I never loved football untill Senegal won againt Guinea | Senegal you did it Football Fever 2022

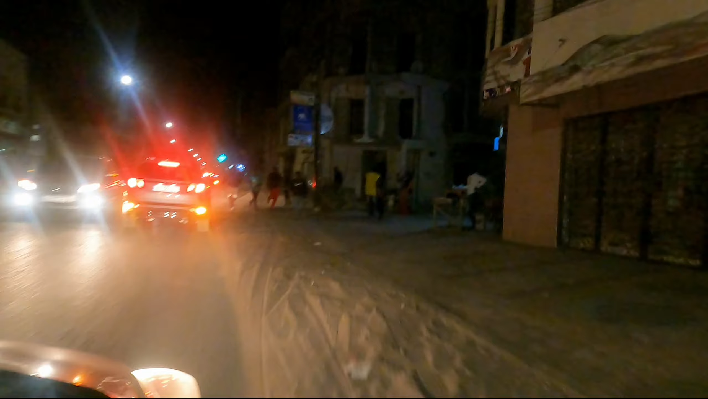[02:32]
Look at them. They are running because they have won the match. And they are not stopping. These guys are not going to stop.